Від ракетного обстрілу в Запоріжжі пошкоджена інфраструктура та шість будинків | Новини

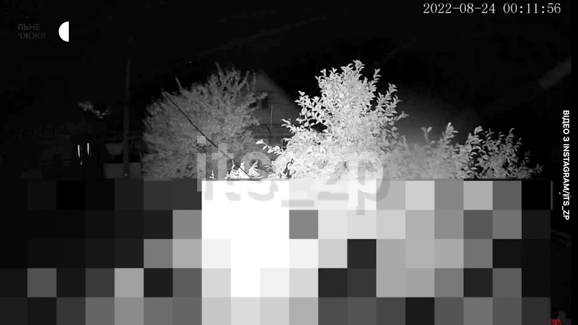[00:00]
Музика Такі гучні вибухи зафільмували камери відеоспостереження в одному із районів міста близько 12-ї години ночі.